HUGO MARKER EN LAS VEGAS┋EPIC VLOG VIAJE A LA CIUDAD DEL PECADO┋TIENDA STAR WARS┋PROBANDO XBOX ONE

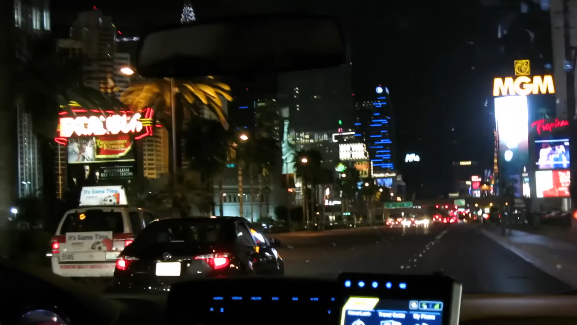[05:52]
En Las Vegas hay pocas atracciones para niños, la verdad, pero las hay. Las buscamos y las encontramos. Aquí estamos en el Strip. Recorrimos el Strip de Las Vegas, la calle principal de Las Vegas, donde hay gente loquísima.